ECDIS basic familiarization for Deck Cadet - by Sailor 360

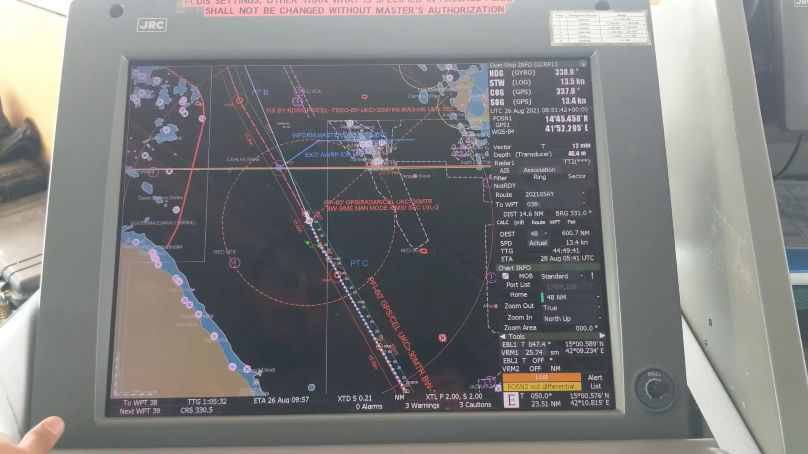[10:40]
you can use radar overlay like this way so that you understand whatever your radar radar is showing radar is showing
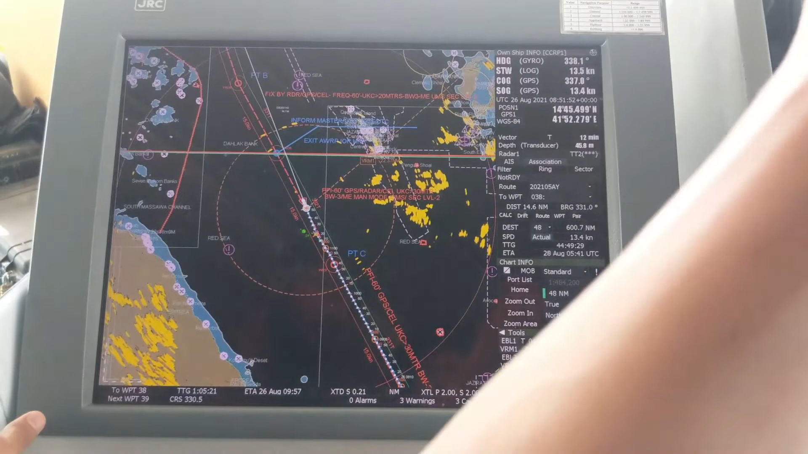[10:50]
the practical over here right and the chart is matching with the radar it indicates that everything is fine positioning i mean and the projection on your cell or like this cell or however you say so here one tool is day night
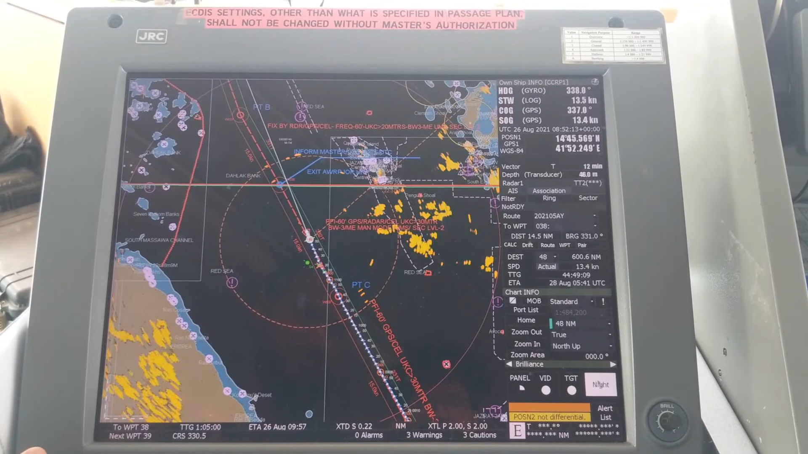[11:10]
we can change it to day to understand properly okay so here some other options were brilliance